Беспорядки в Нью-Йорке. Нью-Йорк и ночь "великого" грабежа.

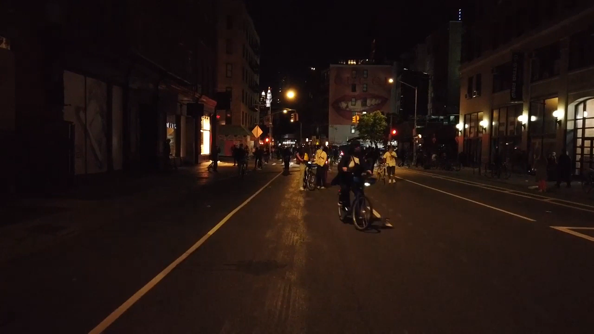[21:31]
Все только началось. Сегодня просто ночь судного дня какая-то. Вот эта вот толпа, видите, вот сразу разбегается. И поди их докони. Как только приезжают полицейские, они сразу прыгают в скутеры, велики, на скейты и сваливают.
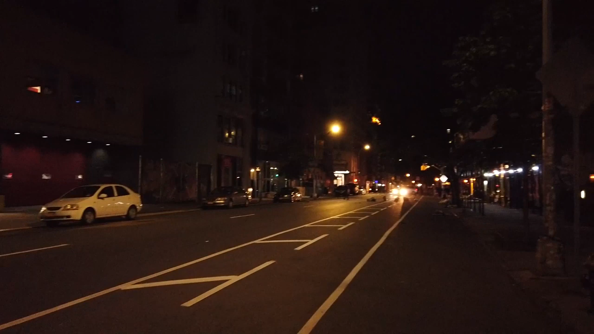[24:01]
В общем, полный crazy shit. Да, там грабят магазин, копов даже здесь нету. Это настолько массово, что уже никто не пытается это останавливать.
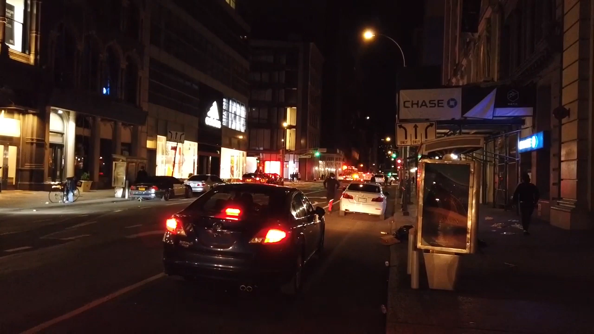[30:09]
Тут тоже грабят магазины. Уже в рабочем порядке, уже никто не удивляется.
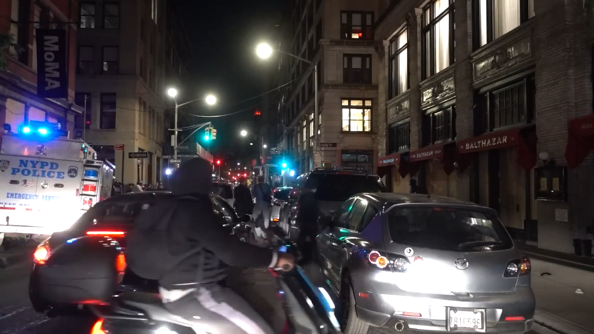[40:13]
А, это машина, смотри, что номер. Номер закрыл просто, чувак. Они с шаром? Они с шаром, они стреляли еще. Триндец. Мы отсюда не выйдем. Сейчас они. А я не знаю, что они сейчас. Они машину же не уберут копы.
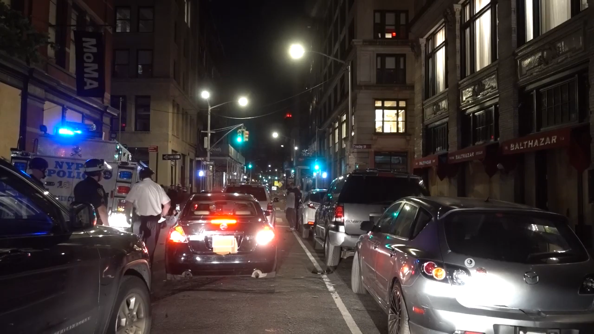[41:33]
Картоночка на номере. Выходи из машины, да. Блин, сейчас чтобы он назад только не поехал. Ну, он, видишь, картонка на номере, его сразу копы.
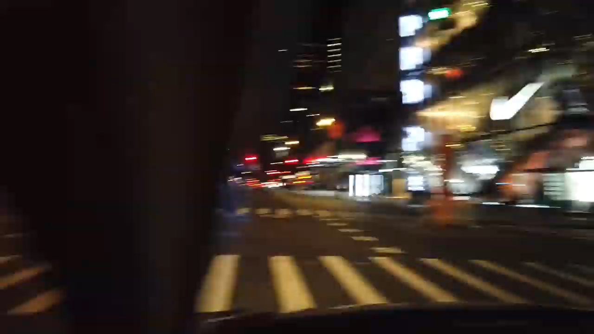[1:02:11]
Вот прямо сейчас заколачивают витрины. И тоже рядышком стоят полицейские. Наконец-то кто-то сообразил, что это нужно делать.
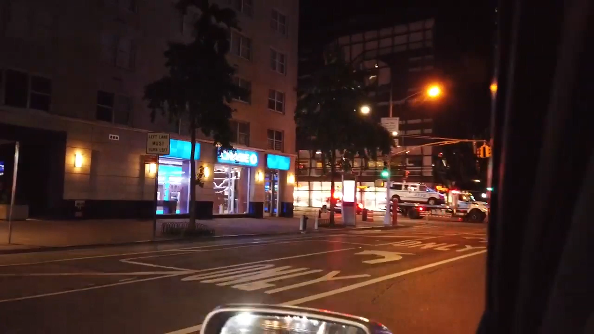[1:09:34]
Вот они грузят на эвакуаторы. Смотри, сколько машин здесь побито.
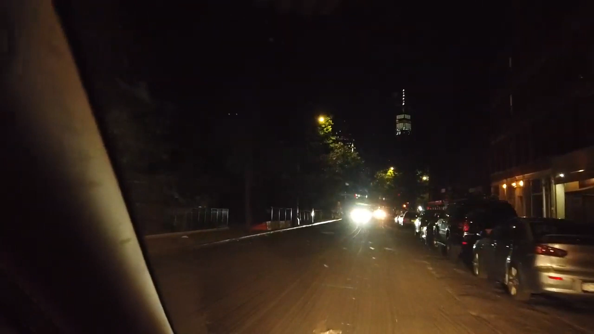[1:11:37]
Что-то Сохо в темноте в какой-то. Да. Стоит. Он, по-моему, стоит там.
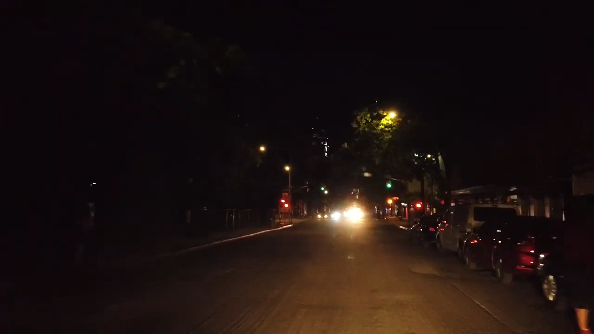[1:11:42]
А мы не проедем сразу. Ну, сейчас вокруг объедем.
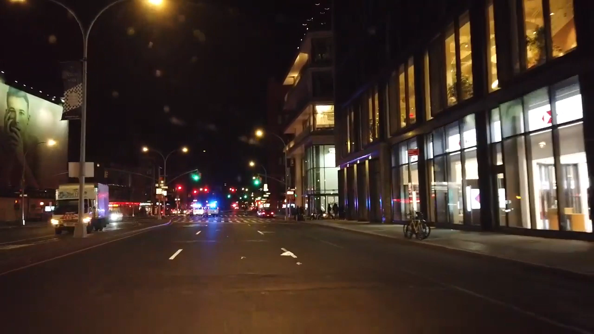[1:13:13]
Да, сейчас была разумная идея, почему копы не перекрыли Сохо со всех сторон и просто не стали вязать всех, кто внутри. Непонятно, я не понимаю тактику полиции вообще. То есть, точнее, ее отсутствие. И машины с грабителями, смотри, разъезжаются тоже. Все, чувачки с полными багажниками. А, они закрыты у всех номера или сняты у машин. Можешь посмотреть.
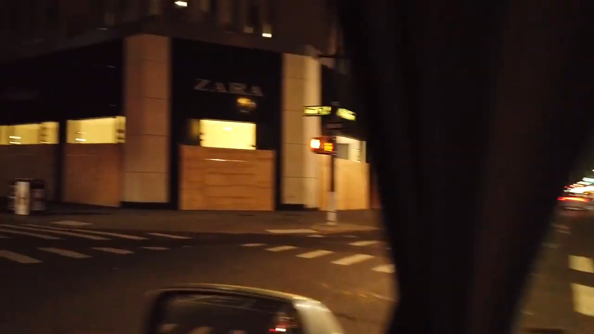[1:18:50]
Вот магазин Zara на Бродвее. Ну, здесь, видите, сюда они не дошли просто.
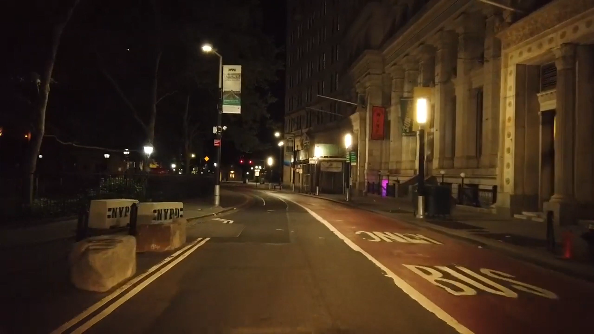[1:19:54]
Тихий и спокойный Бродвей. Не позор, конечно. Сейчас на часах 3:50, 4 утра. Мы опять в Сохо подъехали.